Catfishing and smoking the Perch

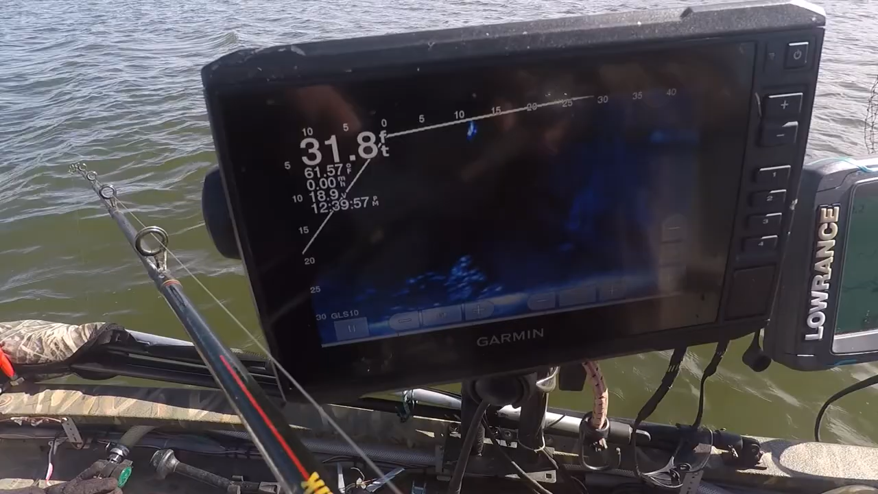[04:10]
On screen: depth 31.8 ft, water 61.57°F
Had to get out of the way of Doug. He's reeling them perch. He's got one. I'm going to run around.
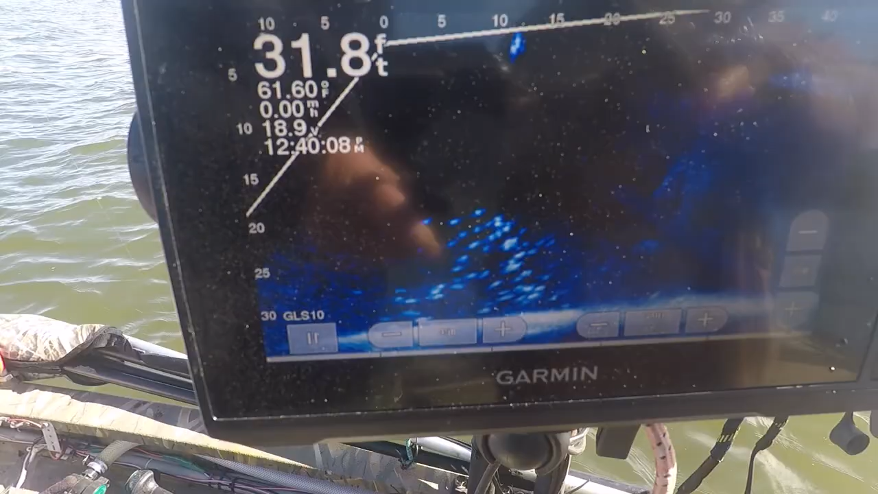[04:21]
On screen: depth 31.8 ft, water 61.60°F
You can see all them perch on the Garmin right there. Live scope. Swimming around.